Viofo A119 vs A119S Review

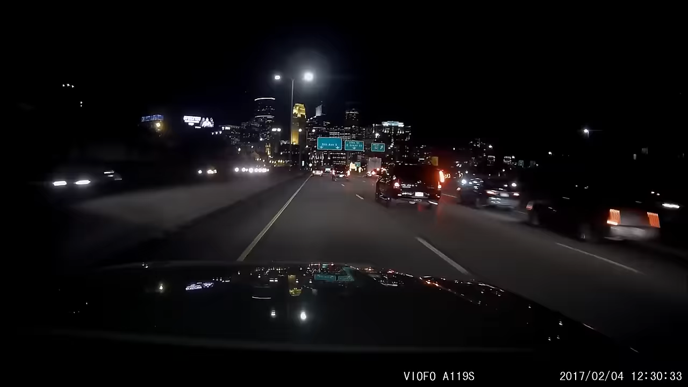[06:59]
Now again night footage is going to be where you see the biggest difference. So here you can see this is the S model and I believe from driving this myself I think the color and the lighting seems very lifelike. It seems really what it was like driving through this portion of the city in real life. Now when we switch to the original model it's a lot more yellow and it looks a lot brighter at first and to
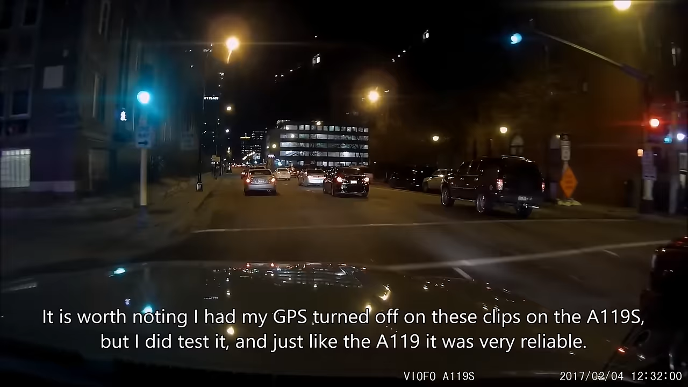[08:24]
the Sony sensor or the S version only has 135 degree field of view which is more in line with a lot of what a lot of dash cam enthusiasts prefer around 130 at most typically it seems like and it is going to be noticeable on some shots.
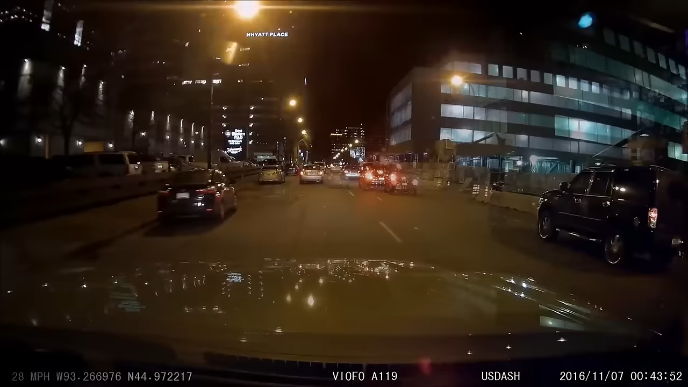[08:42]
So of course there is a trade-off. The original model had the 1440p mode but that only went to 30 frames a second. A lot of people would prefer 1080p 60 over the 1440p 30 and that's really up to your own personal tastes. But I think I would actually prefer the A119S with a better night vision and the 135 degree field of view.
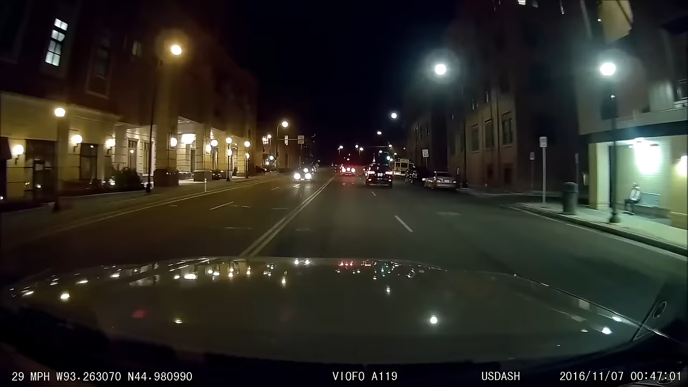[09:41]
But again that's something you could just change with your exposure settings a little bit.
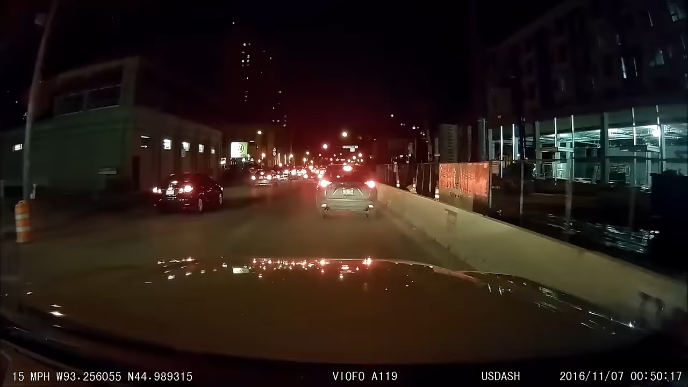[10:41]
130 to 140 at most because once you hit 150 or 160 or 70 you start to get a fisheye effect and you can see down on the bottom the A119
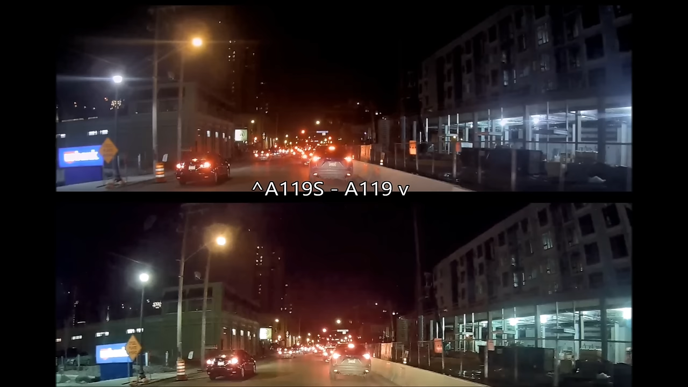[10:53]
if you look at the building on the right the vertical columns look like they're curving where on the top the vertical columns go a lot more straight so there's far less